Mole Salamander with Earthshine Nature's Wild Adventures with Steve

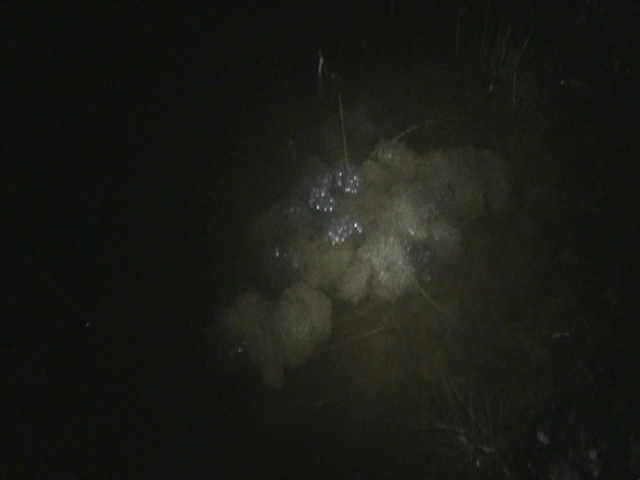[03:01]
That egg mass is probably, what, five feet long? Four feet long? Yeah. Two feet wide. There's another big mass down there.
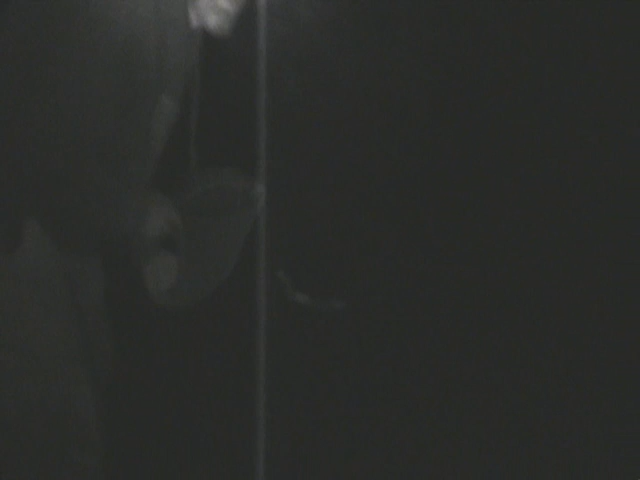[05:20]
Hey guys. Well, I'm down here in this pond, back here in the woods that I was telling you about earlier. And we're looking for this unusual unknown salamander that we saw in here a little while ago.
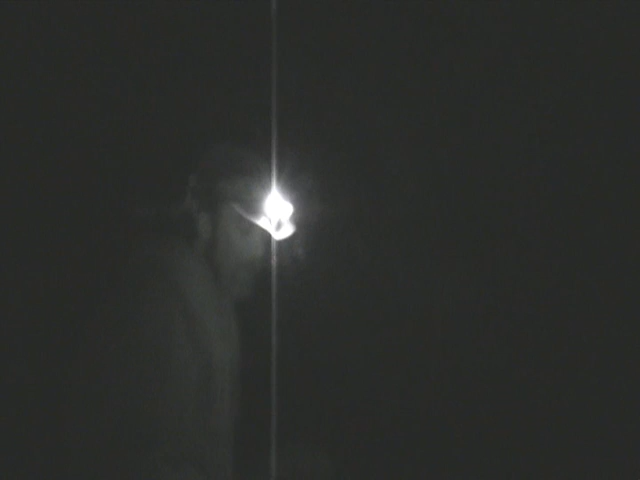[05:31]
And I think I found one. So I'm going to dip him up.
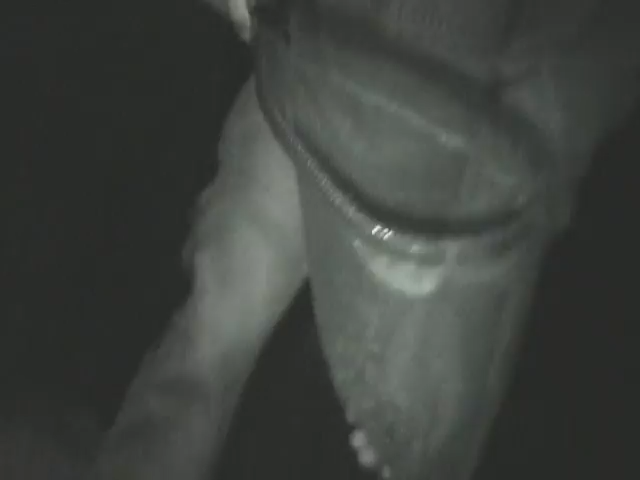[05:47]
Looks like, may very well be, a mole salamander.